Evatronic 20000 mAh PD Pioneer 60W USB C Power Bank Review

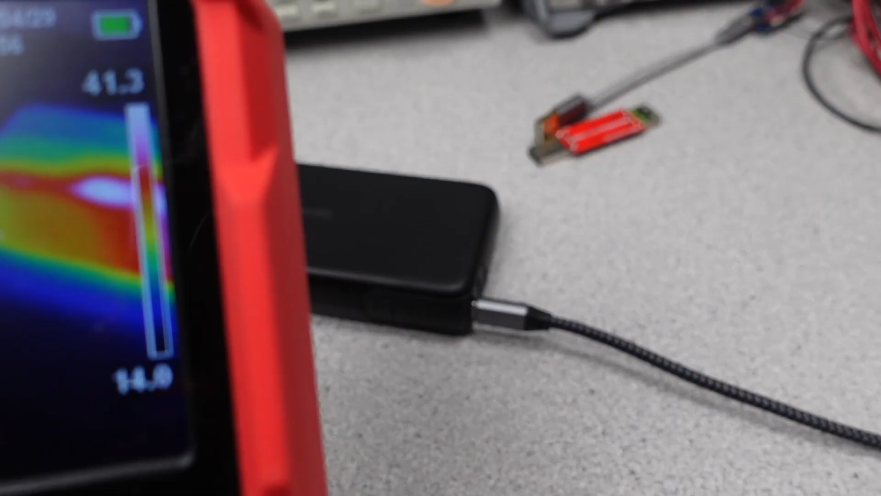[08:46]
The thermals on this power bank during both charging and discharging stayed fairly stable.
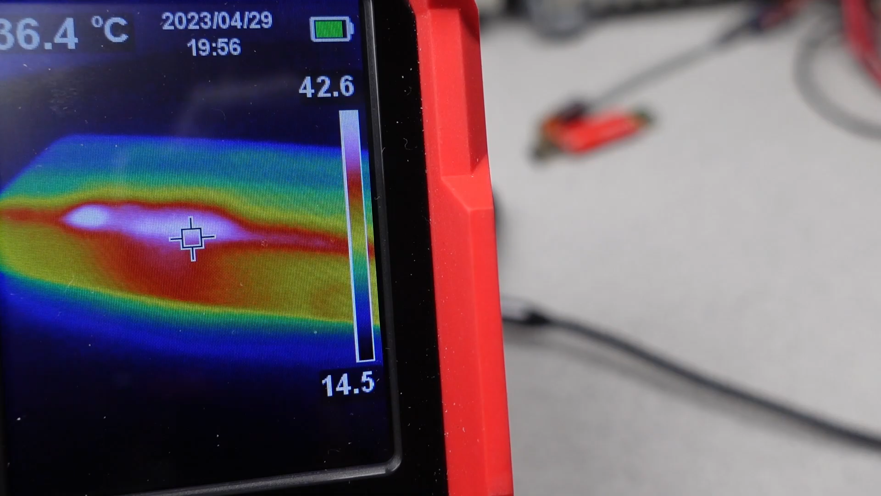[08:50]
Around 45 degrees C in the discharging mode at the full 60 watt level. The thermals were much lower during the 30 watt charging cycle.
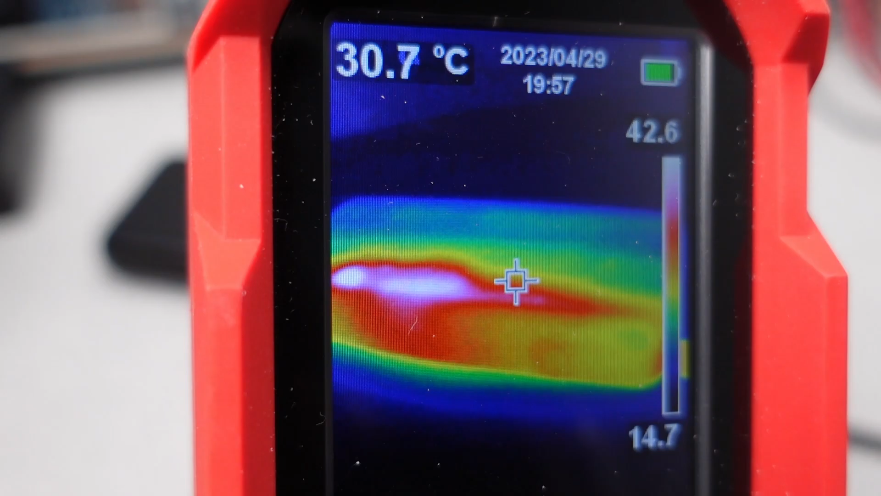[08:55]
On screen: spot 30.7°C
This is good to see nice low and stable temperatures. In terms of the marketing claims, this power bank meets the basic requirements claimed.